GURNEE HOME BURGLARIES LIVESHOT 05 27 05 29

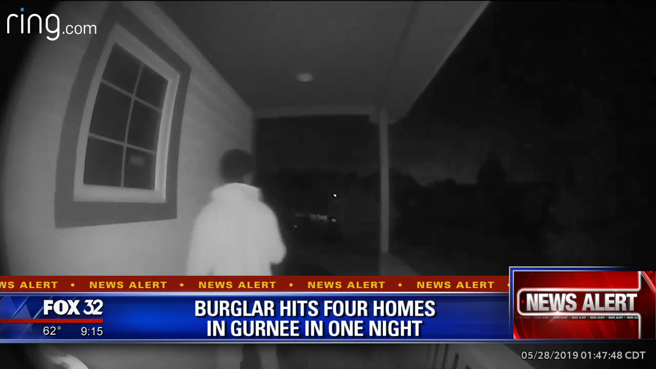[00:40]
Police say the burglar in this video got inside four homes in the Pembroke Club neighborhood between the early morning hours of 1.30 and 4.30 a.m. Tuesday. In all of the instances that happened in town, they were all unlocked doors.